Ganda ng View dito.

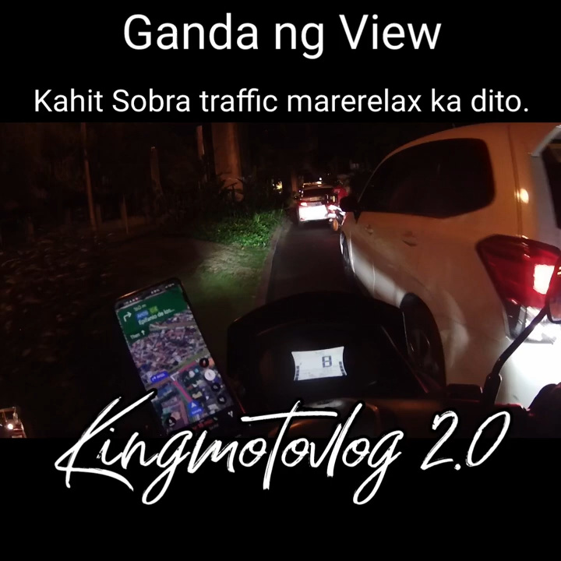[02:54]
Ba't hindi likuan sila doon? Pwede pala yun dun eh. Oo, oh, alam niyo.